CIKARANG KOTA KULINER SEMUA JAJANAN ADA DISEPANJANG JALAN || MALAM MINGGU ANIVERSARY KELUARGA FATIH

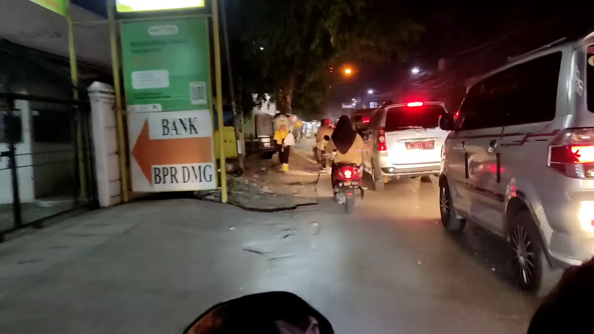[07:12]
Ini hari kulineran yang lain buat dibawa pulang. Halo, Bapak Badut. Nah, ini sekarang kita perjalanan pulang ya, bun. Biasa jalanan pilar.
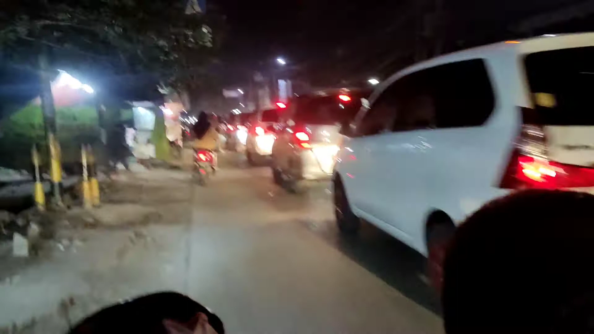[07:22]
Sokatani tuh pasti macer. Apalagi malam minggu. Hmm.